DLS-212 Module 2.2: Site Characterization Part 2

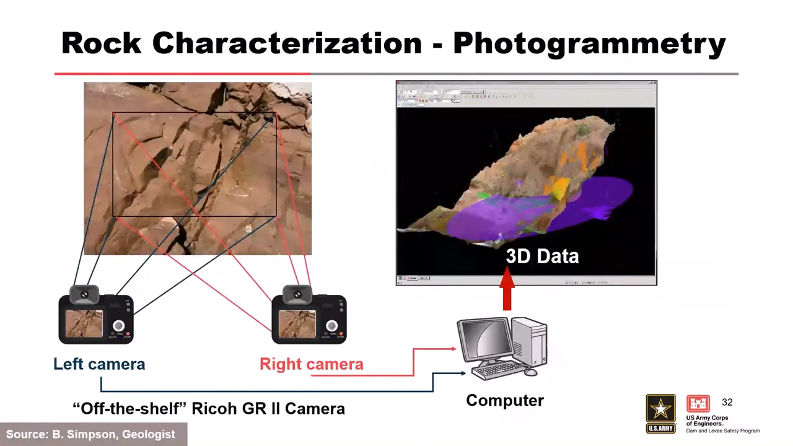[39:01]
You'll hear about it in the Isabella case history later this week, the ongoing construction there. This allows you to build a 3D image of your site, and there is software that you can even project discontinuities into the subsurface. The example in this photo is Adam Tech out of Australia. There's several others as well. When we're thinking of our investigations, these detailed investigations for construction materials in particular, there's a few items that we're keeping in mind.